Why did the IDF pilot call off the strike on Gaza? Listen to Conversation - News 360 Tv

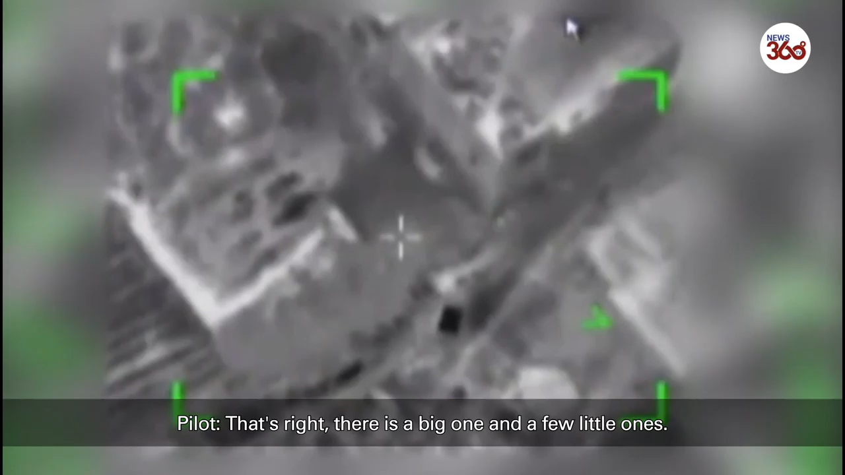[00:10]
אנחנו חושדים בילדים ואנחנו לא נלך על... לא נלך על זה, אני חושב שהם ילדים. תבדוק אם יש פה ילדים. יש פה ילדים. זזים מהר, זה לא ילדים. לא, יש פה ילדים כנראה, אנחנו עוצרים את זה.